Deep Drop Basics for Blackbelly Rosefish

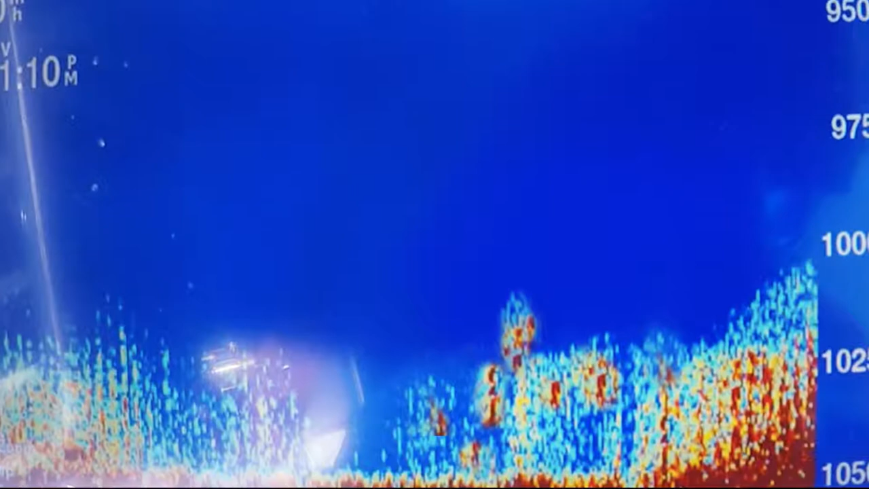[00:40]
Here's an example of a screenshot we took when we were trolling in a thousand feet of water.